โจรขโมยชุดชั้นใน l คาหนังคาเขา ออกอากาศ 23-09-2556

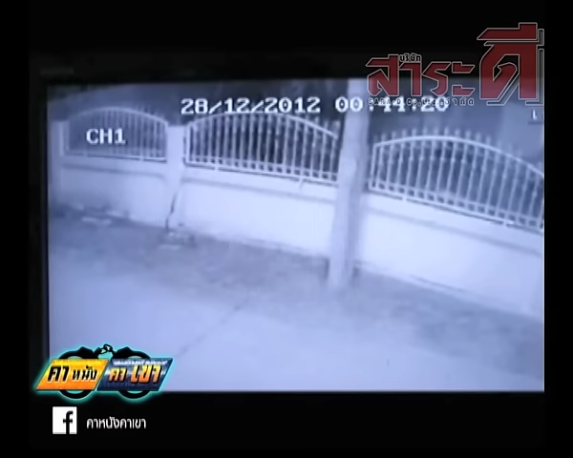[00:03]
นี่คือภาพพฤติกรรมของหัวขโมยที่บุกเข้ามาก่อเหตุย่องเบาชุดชั้นในสตรีไปแล้วหลายครั้งก่อนที่จะอาศัยความมืดหลบหนีไป
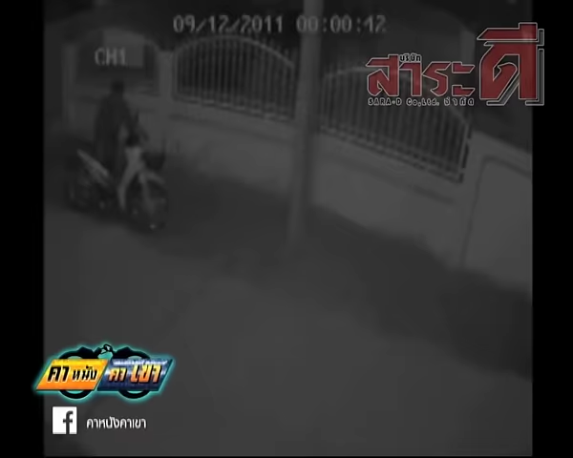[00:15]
หัวขโมยกลับมาอีกครั้งพร้อมกับรสนิยมการแต่งตัวที่เปลี่ยนไป
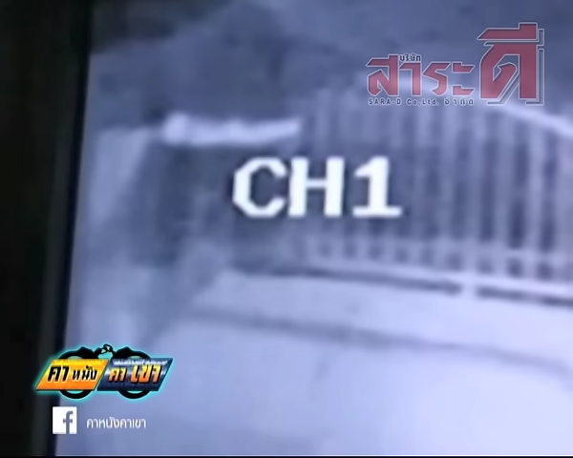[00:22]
การย่องเบาครั้งล่าสุดมาพร้อมกับชุดเสื้อผ้า